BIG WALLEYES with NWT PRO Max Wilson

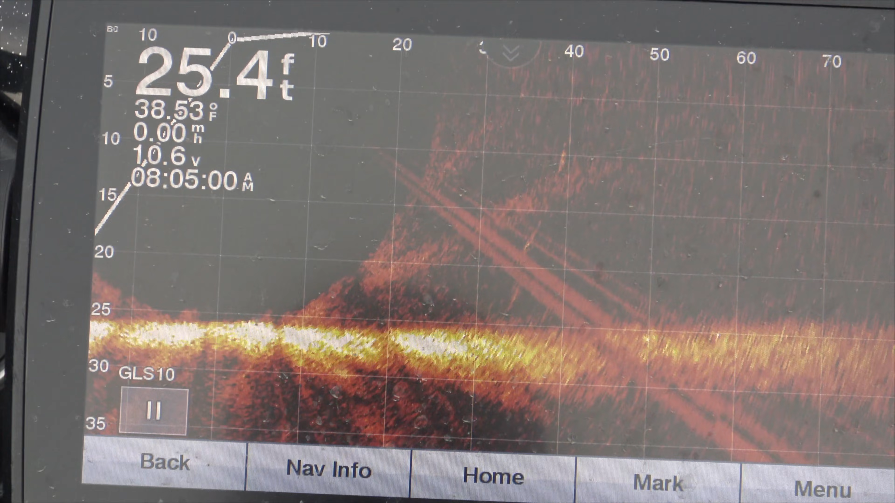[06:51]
On screen: depth 25.4 ft, water 38.53°F
low 40s and water water's pretty chilly i like to do it to where i'm just being able to feel that that uh bait rattle uh you know it's kind of